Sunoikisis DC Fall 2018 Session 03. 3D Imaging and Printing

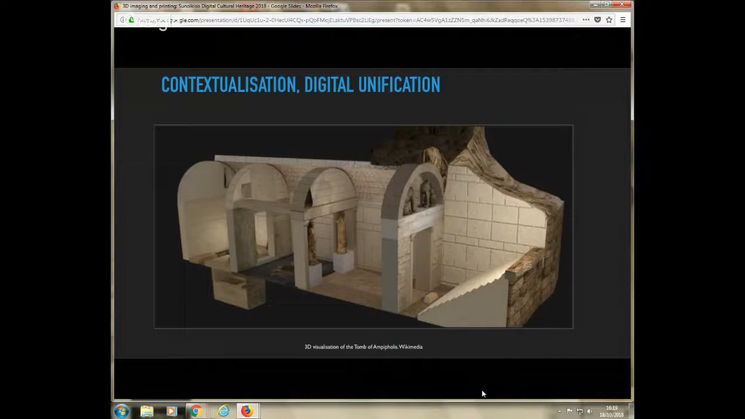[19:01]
simulate its relationship with other artifacts, or simulate the relationship with the built environment, for example, like in the example of the tomb of Amphipolis that we can see in this example here.
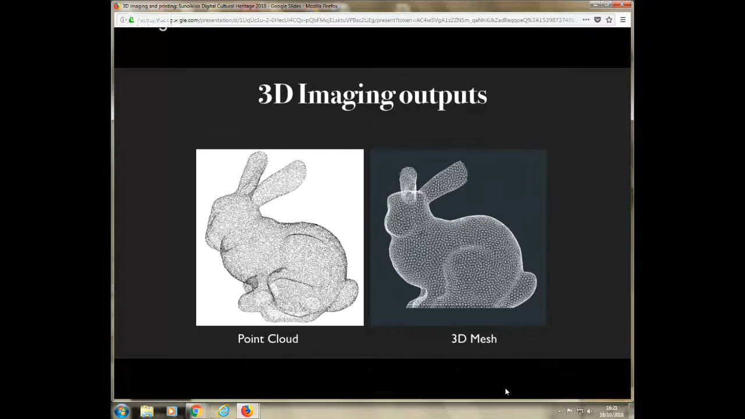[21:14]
the 3D object. And about the 3D mesh and the triangles that are called polygons, the more you have, the more detailed is your 3D object. But now, let's look at the various kinds of 3D imaging technologies. So one very popular, especially for archaeology,